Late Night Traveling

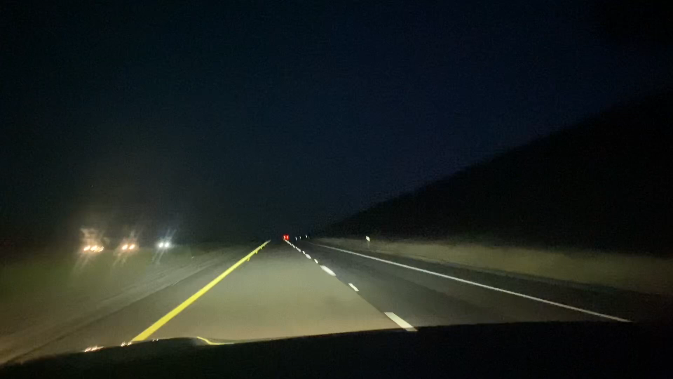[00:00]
Howdy y'all, got another late night driving? Let's get to it.